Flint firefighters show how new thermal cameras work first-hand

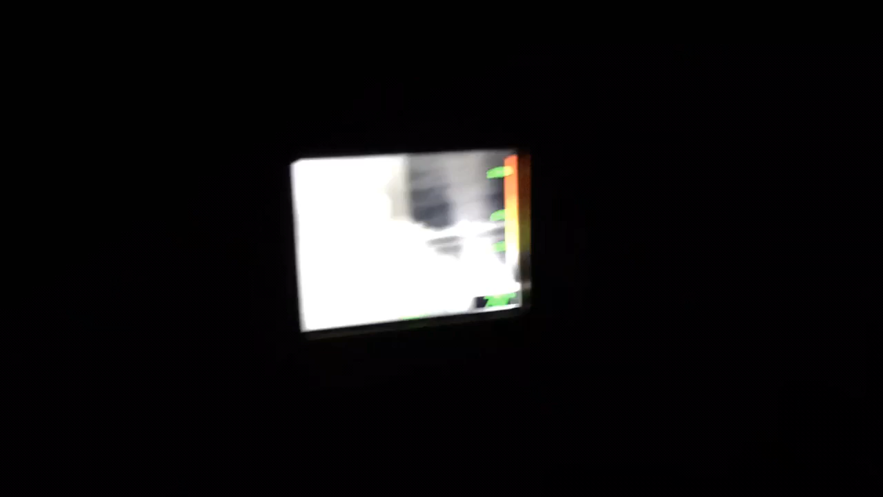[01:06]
Of course we are in no danger but as I scan the room I'm going to notice that there's objects on my left,
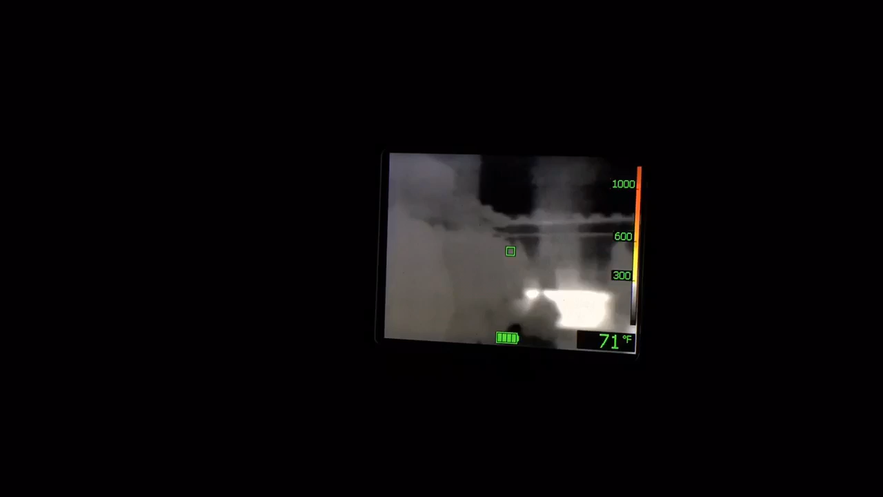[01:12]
On screen: spot 71°F
objects on our right and then you'll notice in front of us a big glow. So as a firefighter the first thing I'm going to try to figure out is what that glow is.
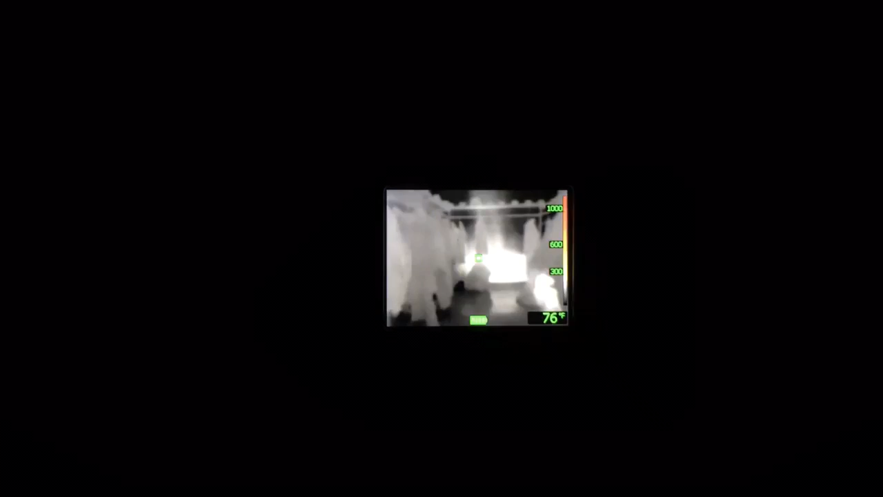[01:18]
On screen: spot 76°F
So we're going to walk a little bit closer to the glow. Of course I would be on my hands and knees as a firefighter
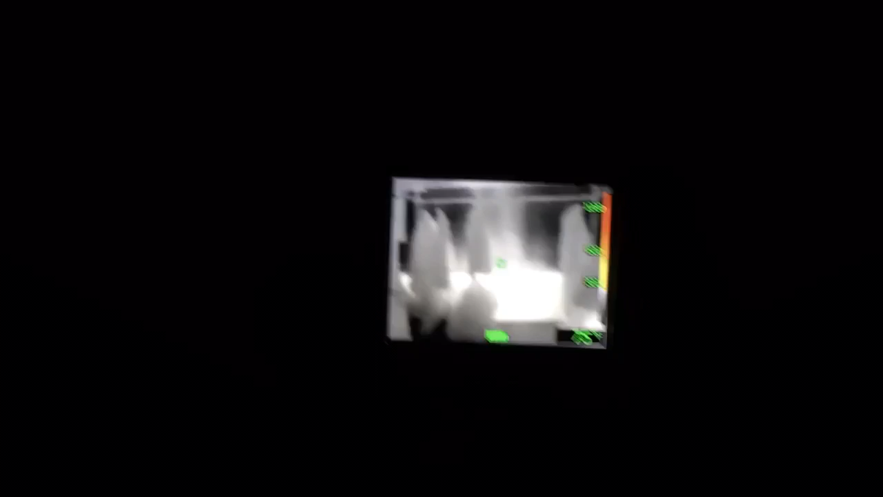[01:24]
but as I get closer to the glow I start to realize that it's a controlled glow.
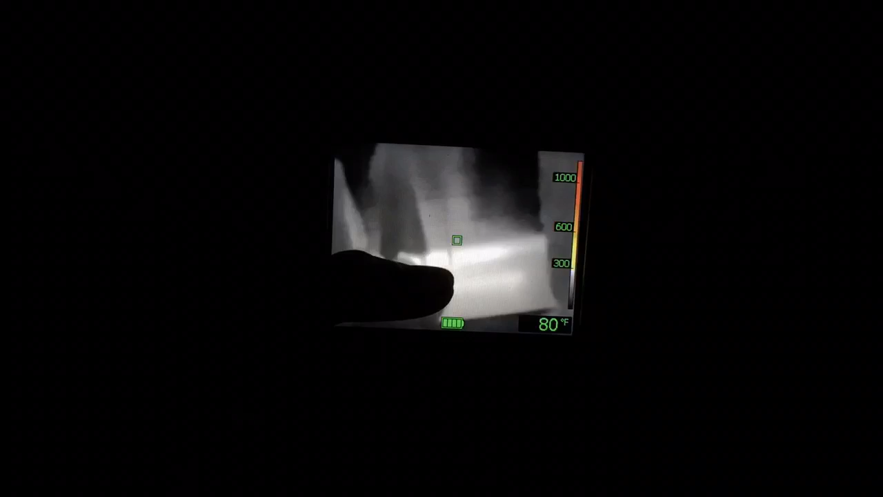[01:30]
On screen: spot 80°F
In other words as you can see there's heat coming out of here and heat coming out of here so more than likely that is a heat register and as you can see the heat goes up the wall.
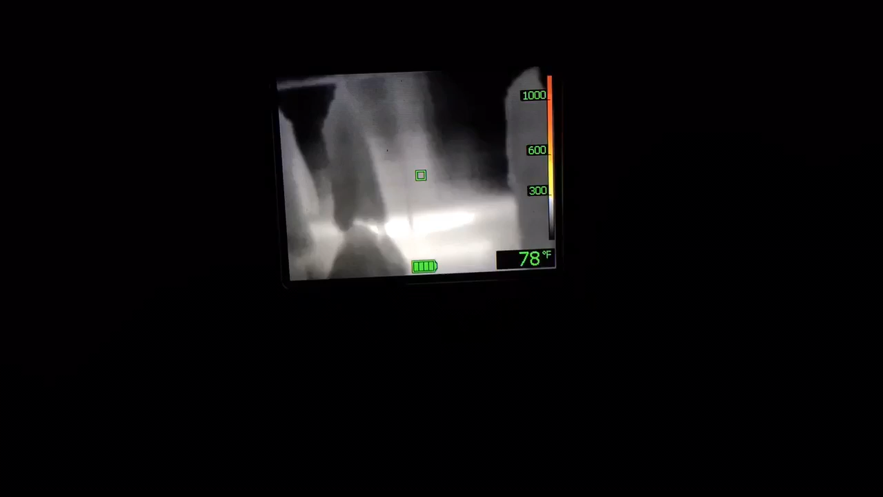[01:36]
On screen: spot 78°F
But as I get down a little lower and I start to do my
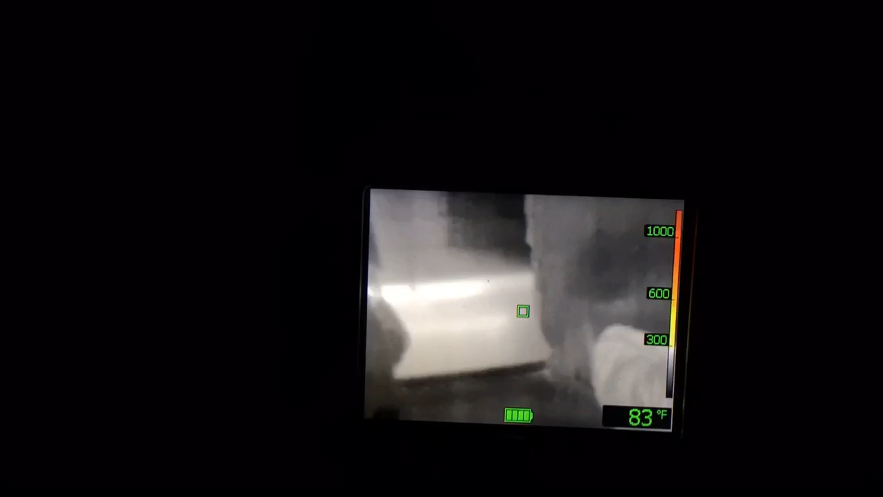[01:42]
On screen: spot 83°F
scan I notice shoes of a person, outline of a person right there.
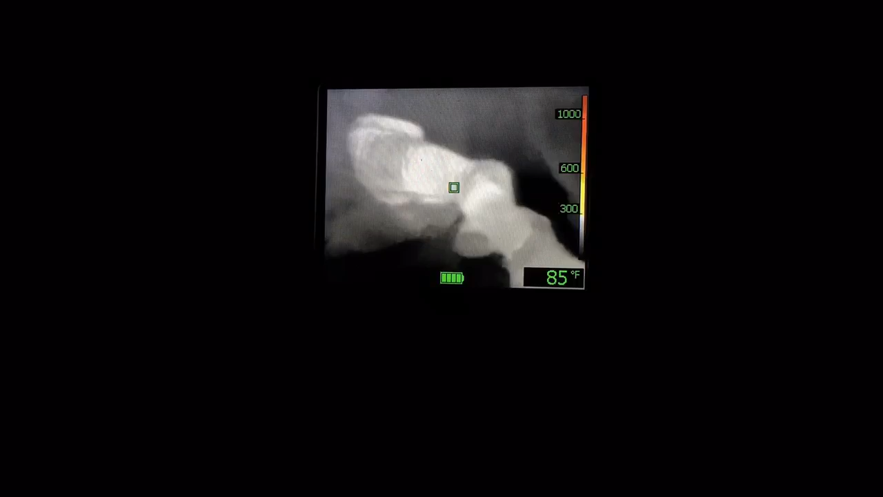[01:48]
On screen: spot 85°F
So as I get a little closer what I'm going to try to do is you
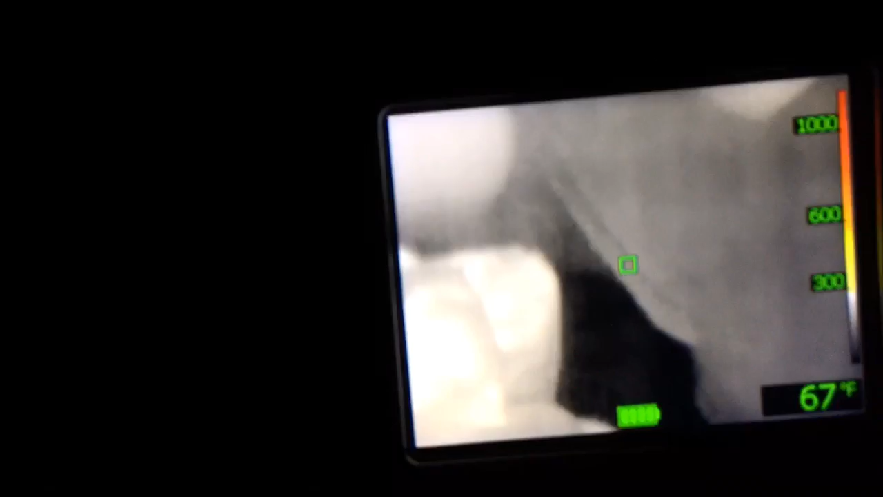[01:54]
On screen: spot 67°F
can see my hand step into the frame and I'm going to check to see if that's a real person. Are you a real person?
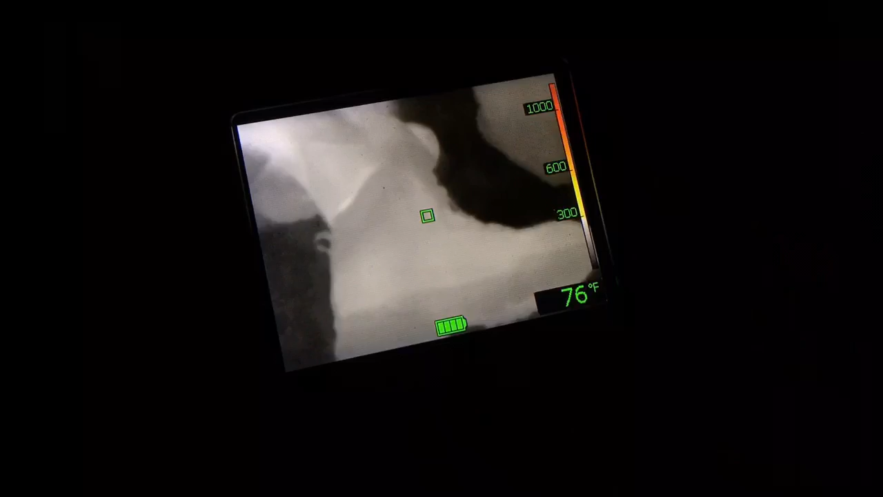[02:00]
On screen: spot 76°F
Yes sir. Alright, there's a real person right there. So this would have been a rescue situation. Can you sit up for us?
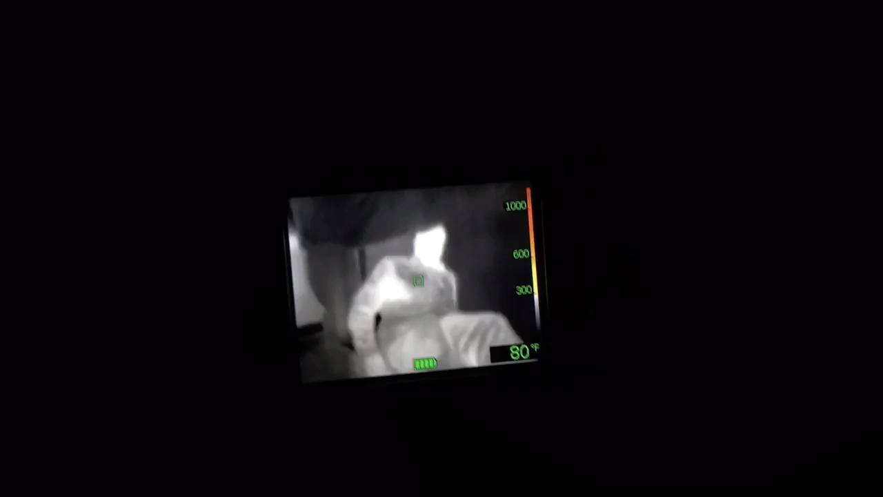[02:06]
On screen: spot 80°F
Firefighter Clemens, excuse me Edwards and as you can see I got a full outline of a person.
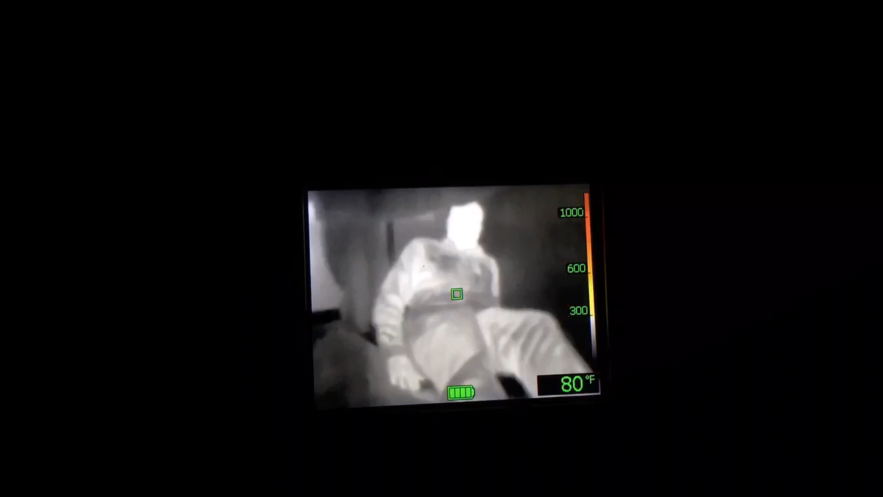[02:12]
On screen: spot 80°F
Can you roll over to the one side so we can see what a heat signature looks like. You can literally see where he was just laying at right there.
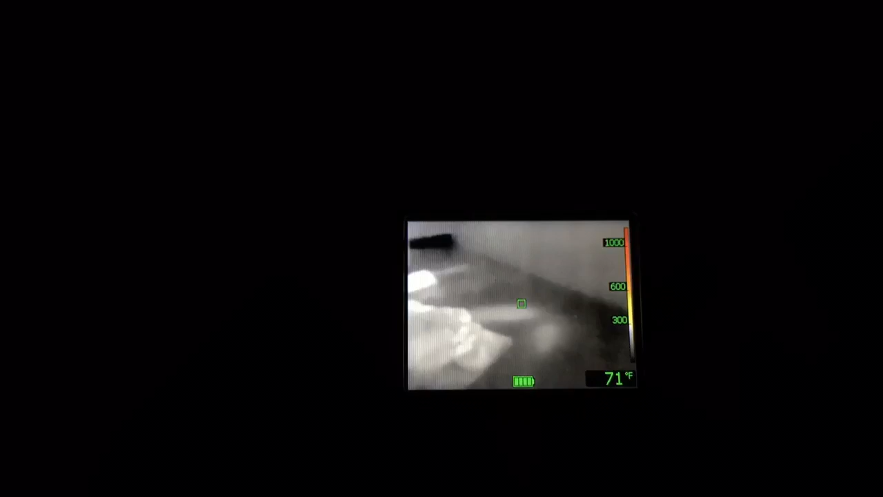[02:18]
On screen: spot 71°F
That our body creates enough heat to lay the heat on the ground.
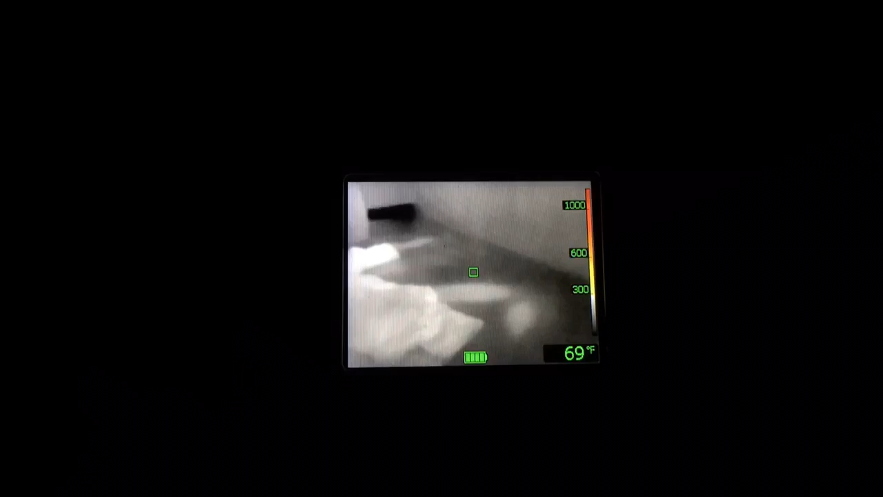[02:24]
On screen: spot 69°F
This is that, this camera is that sensitive that we can pick up the slightest of heat.
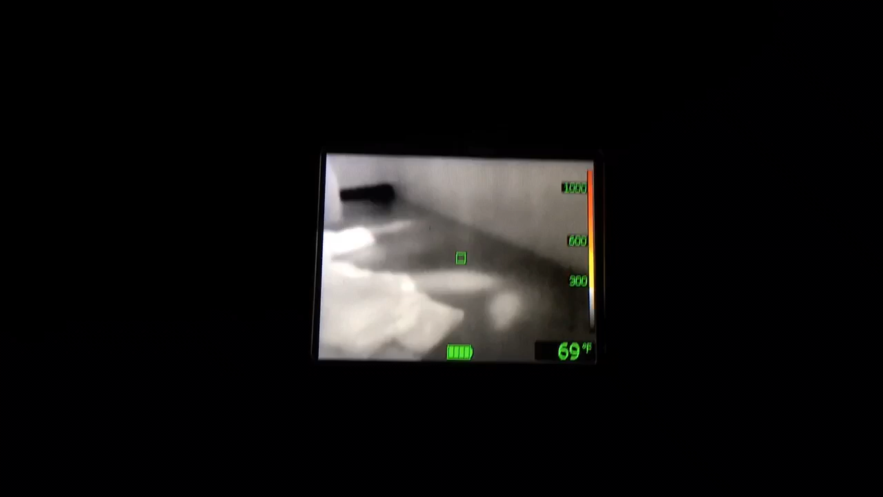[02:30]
On screen: spot 69°F
Just like if you look down at my shoe you can tell actually where my foot sits in there.
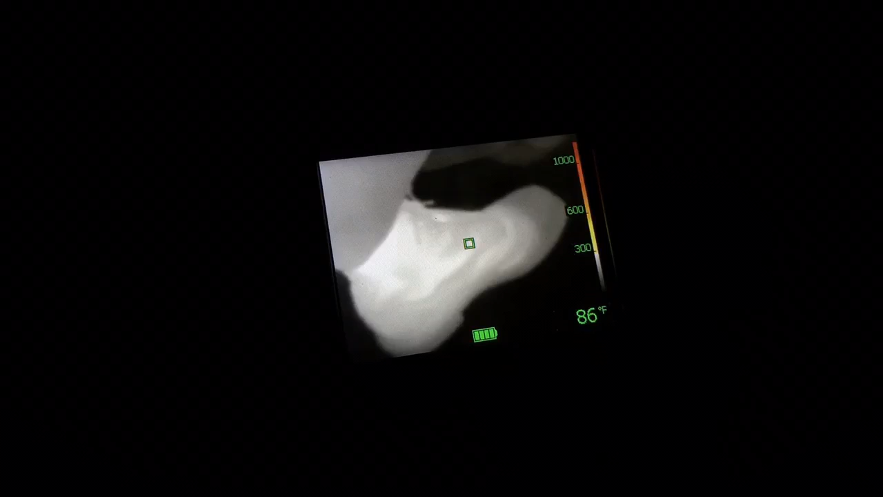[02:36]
On screen: spot 86°F
In my boot I have steel toes so the tip of my toe is going to be cooler which is going to give a little darker imprint than the rest of my boot where my foot,
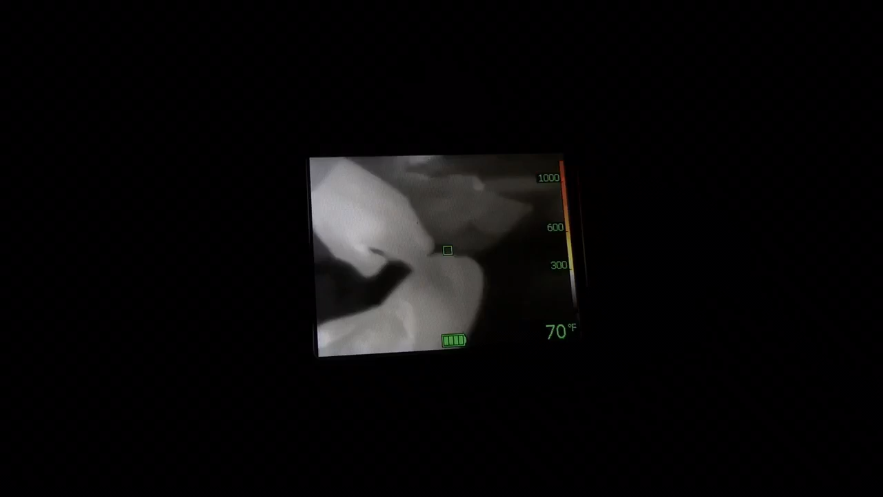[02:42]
On screen: spot 70°F
my hot foot is in.
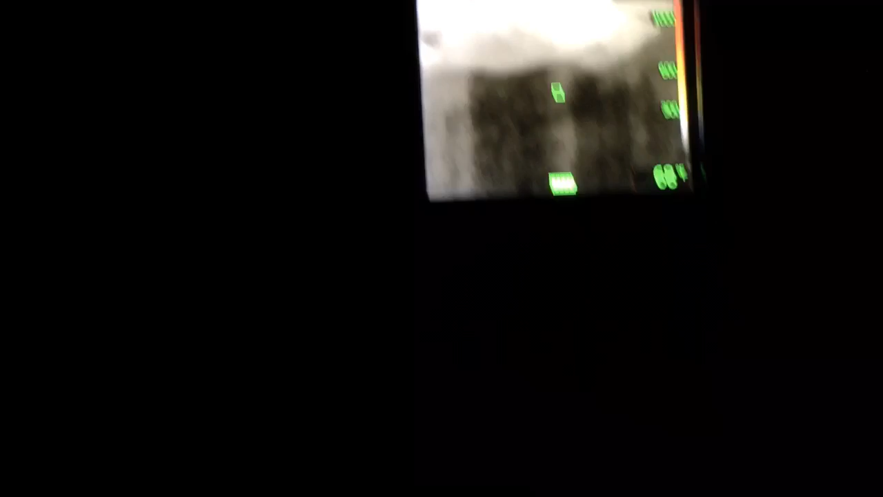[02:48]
So what we would do use this for is obviously for looking for victims. That's our primary reason like trainee Edwards there.